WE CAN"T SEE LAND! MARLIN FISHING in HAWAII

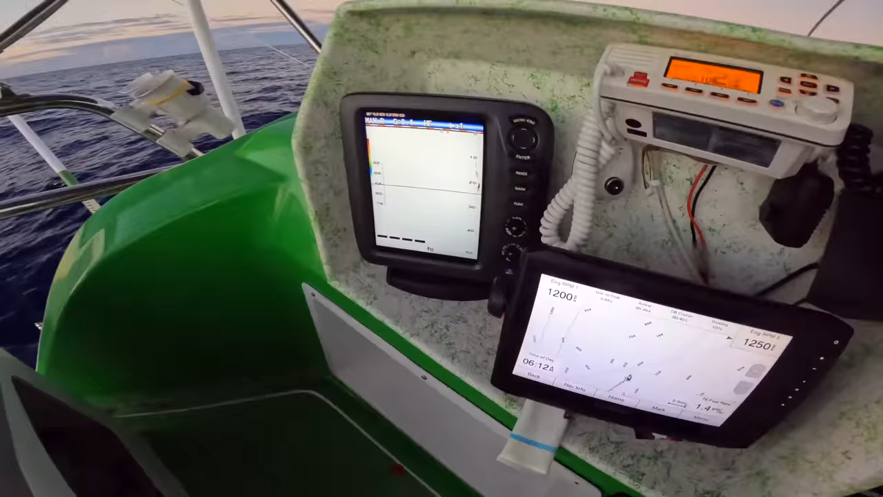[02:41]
There's some big marks over here. First pass by the buoy. We didn't get a good pass by it.